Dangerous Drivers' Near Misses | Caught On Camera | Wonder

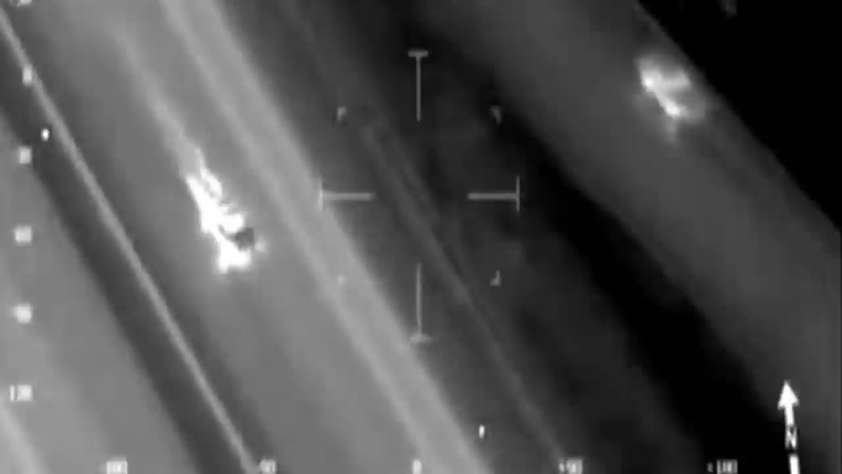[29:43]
As the driver hurtles onto the M6, even the police helicopter is struggling to keep up.
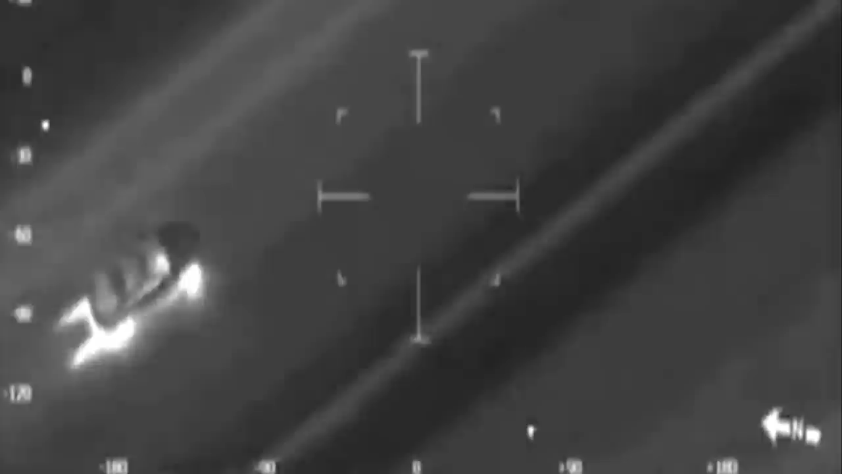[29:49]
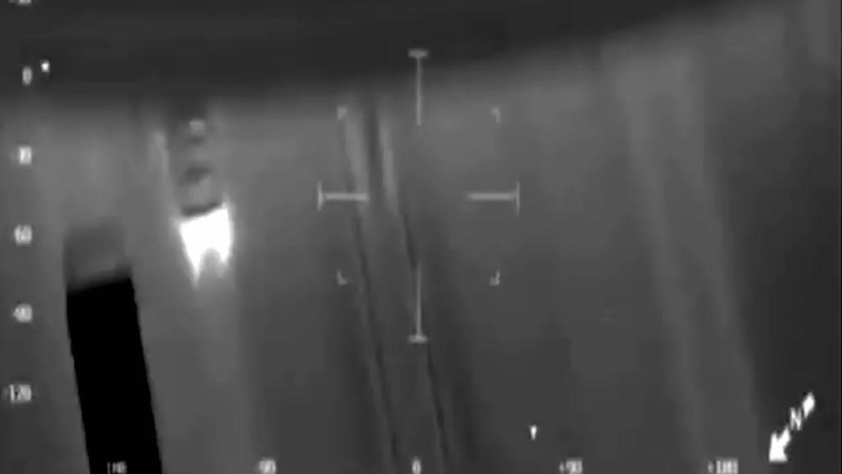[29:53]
With turbos flaming, the car's doing an unbelievable speed of 180 miles an hour. The driver thinks he's got away with it. He's gone behind the flats in the car park.
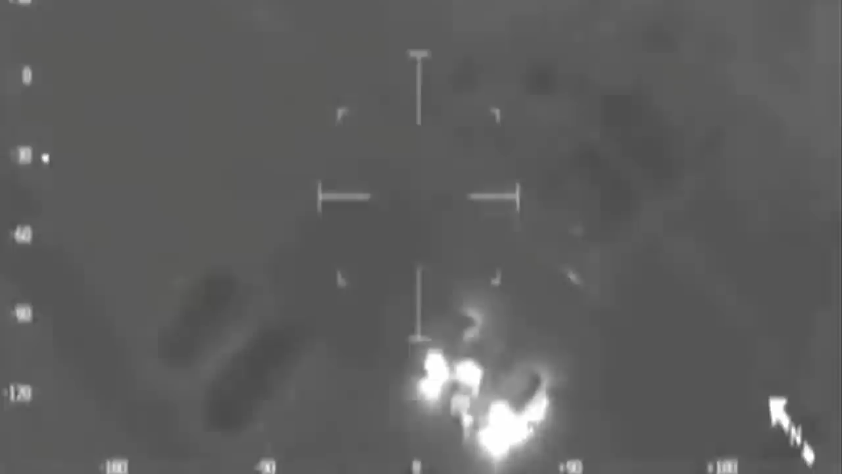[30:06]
It's a bailout YM standby. But bailing out of the car, he's picked up by CCTV, sprinting into a block of flats with an accomplice.
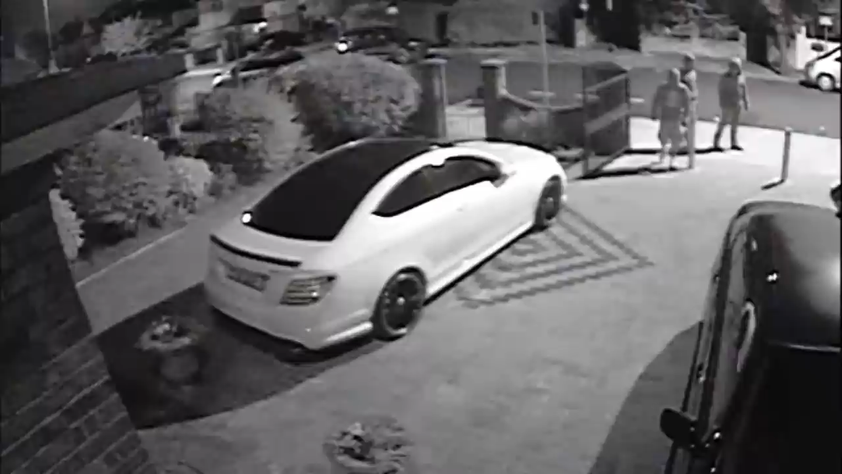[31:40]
Unbelievably, the gang are returning to the scene of a previous crime. They've nicked this £100,000 Mercedes before. Now they want it back. It is so brazen to go back to a premises that they've targeted again, but it goes to show that they felt that the prize was sufficient. The gang heads straight to a window just out of shot.
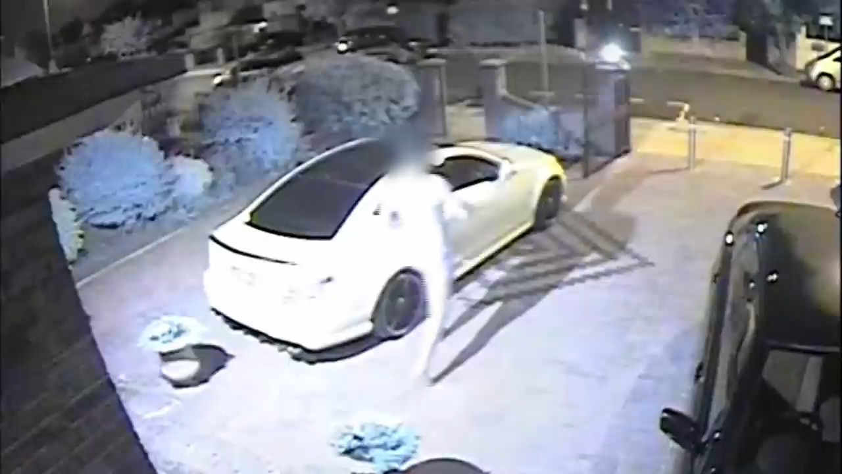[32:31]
He gives chase, but the gang vanish.